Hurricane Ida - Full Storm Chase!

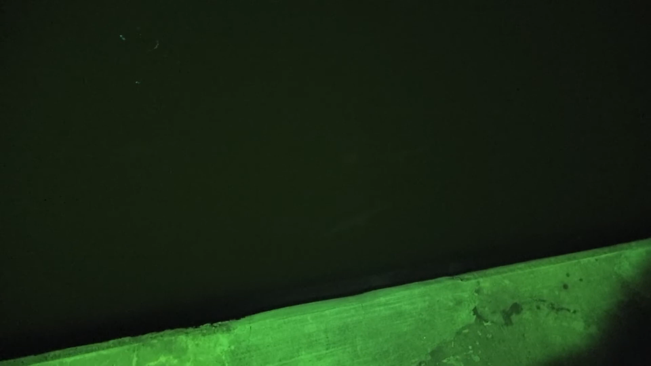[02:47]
The night was mostly sleepless, so we walked around,
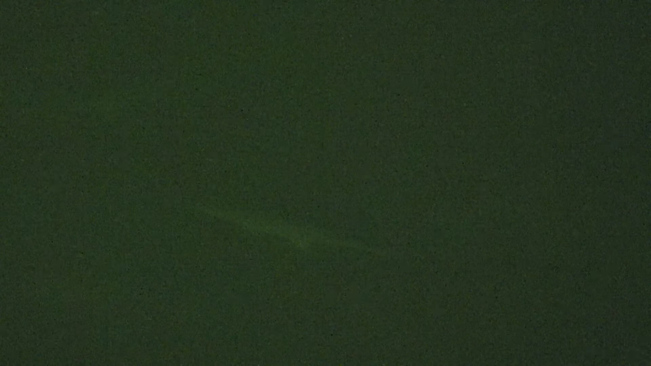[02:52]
finding entertainment and watching a school of garfish in the nearby river.